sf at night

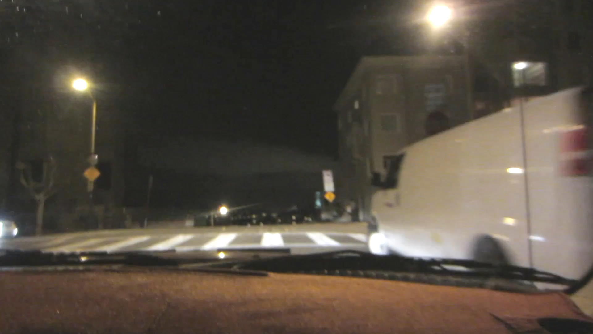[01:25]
Oh, look, Koi Tower, ooh, Ganda. Ooh, look at that sign, it says, Dangerous Road.
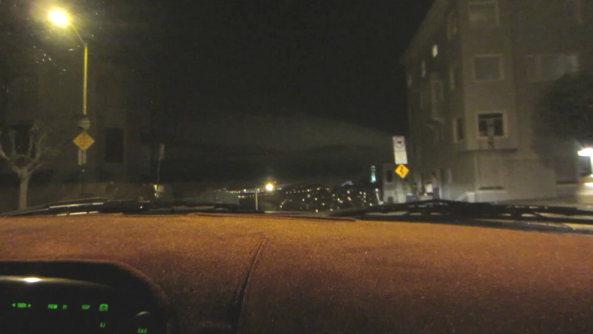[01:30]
Oh, look, Cable Car, wow, perfect timing. Wow! Look at that. Oh, oh, oh, oh, look at that. Wow!
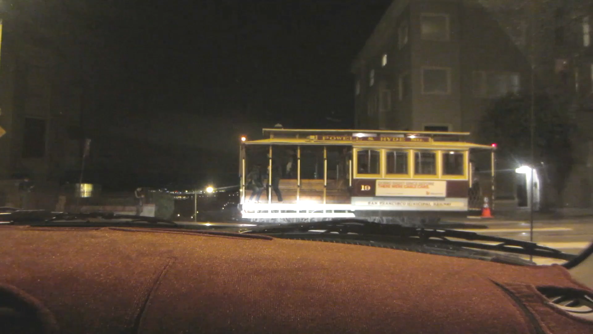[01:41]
I'm enjoying. I am enjoying? Yeah. Between. See, even Koi Tower, look at that, you get everything. The bridge isn't twinkling. I know, I just noticed that too. Okay, here we go, guys.
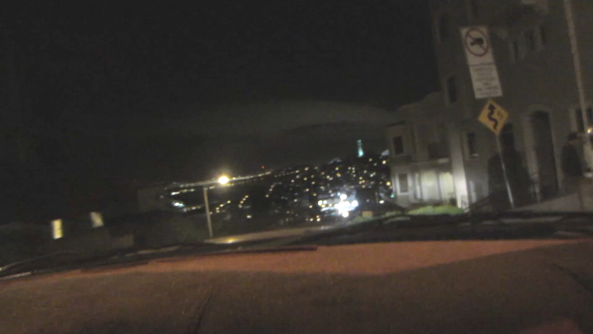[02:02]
Put your hands in the air. Oh my god. See? See?
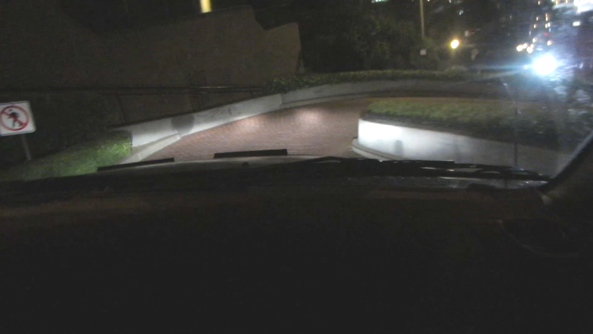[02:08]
I'm giving you a tour. Wow, look up here. Oh my god. Look at that, look. It's so nice.